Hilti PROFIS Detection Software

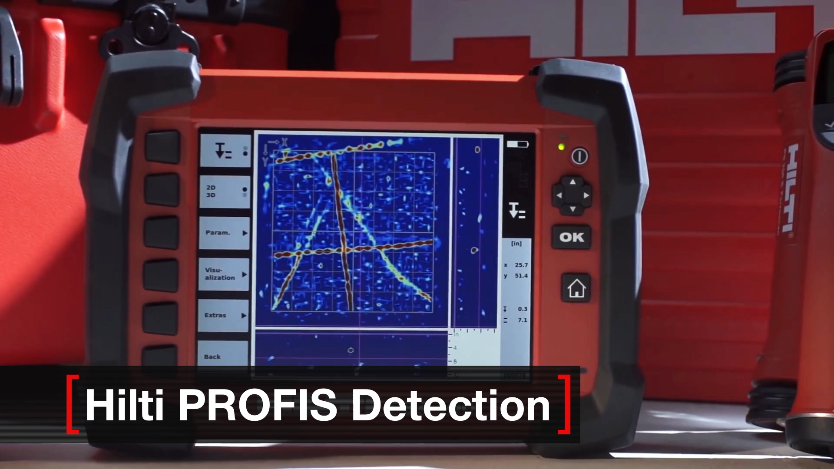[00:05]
Hilti's new PROFIS detection software is an all-in-one solution for concrete scanning professionals and consultants seeking to streamline their workflow from the job site to the office and back to the job site.
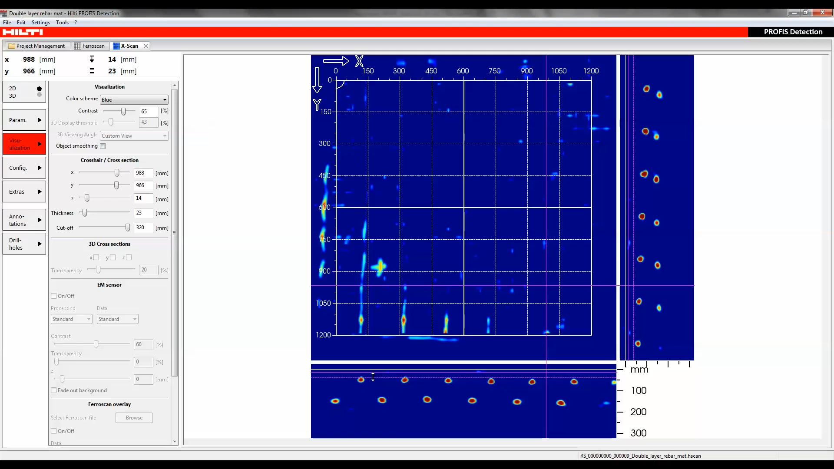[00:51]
When analyzing radar scan data, all types of objects can be identified in 2D within multiple layers or in the 3D display mode.